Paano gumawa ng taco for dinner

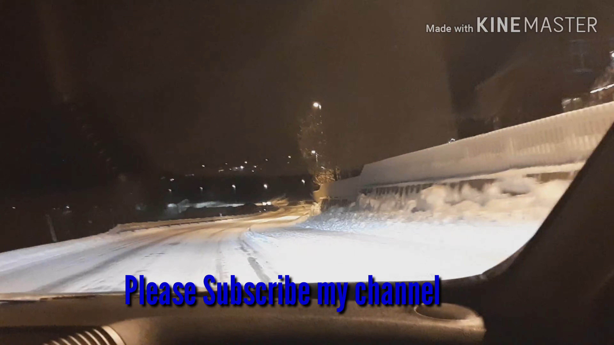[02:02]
Ganito talaga sa North Norga. Madilim. Basta December, madilim.
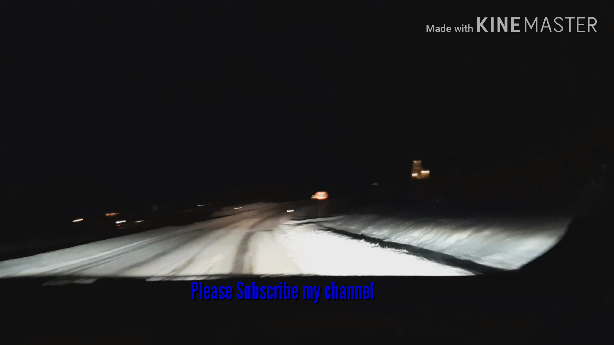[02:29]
minus 12 degrees. Ayun, ang ice wala na, lumampas na sa kalsada.